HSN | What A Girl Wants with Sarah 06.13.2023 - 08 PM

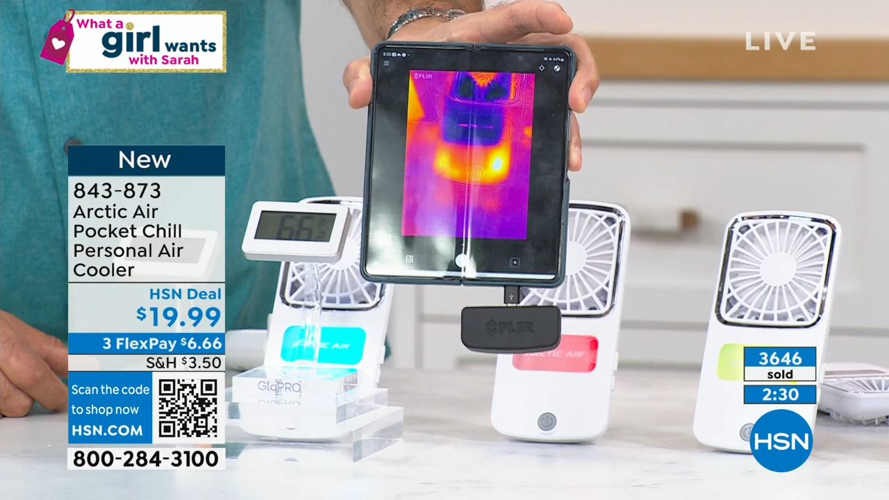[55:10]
Yeah. And why are those sporting events always so long in the middle of summer? Isn't that crazy? Who thought of that? Now, look at what I'm doing right here. This is a thermal camera that is aimed at one of our units. And anything that is red, orange, any of those colors, that means that it's hot. Blue and purple means that it's cold. If you look at the fan, look at the way that this, if I can figure out which way to move this thing. If you look at the fan right here, you're going to see how blue and purple everything is around the fan right where it's going to be cooling.